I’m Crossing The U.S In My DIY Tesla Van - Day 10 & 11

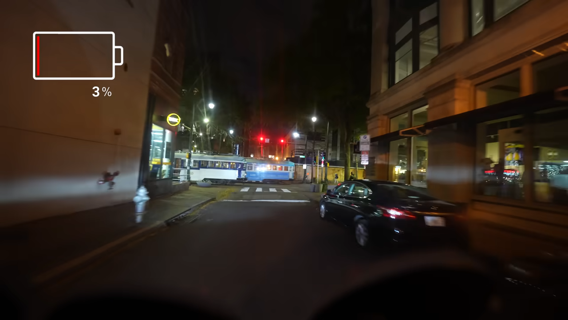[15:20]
look at this tram out what the heck oh that's